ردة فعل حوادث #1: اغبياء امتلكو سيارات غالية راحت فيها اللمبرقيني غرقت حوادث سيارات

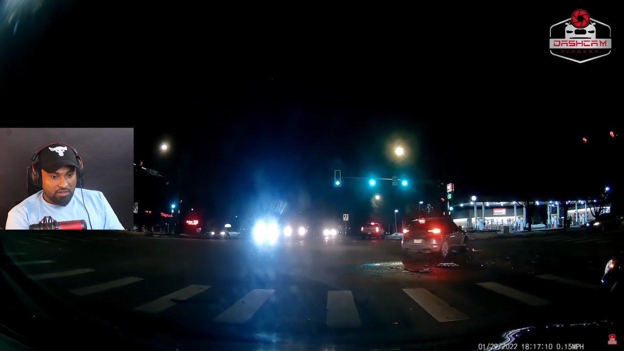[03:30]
صراحة ما ادري كلهم قاعدين يمشون فما نشوف الاشارات، ما ندري هل هي مفتوحة عندهم ولا لا. بس والله جي جي والله راحت فيها البي ام. اوكي هذا مقطع ثاني، اتوقع هذه تويوتا ما خاب ظني، والله ما ادري.